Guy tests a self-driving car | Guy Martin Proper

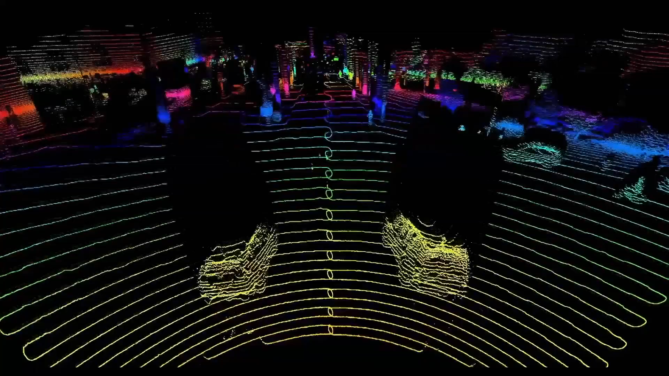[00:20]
Californian tech companies like Luminar think LIDAR is the best way which uses a laser beam to measure how far objects are from the car.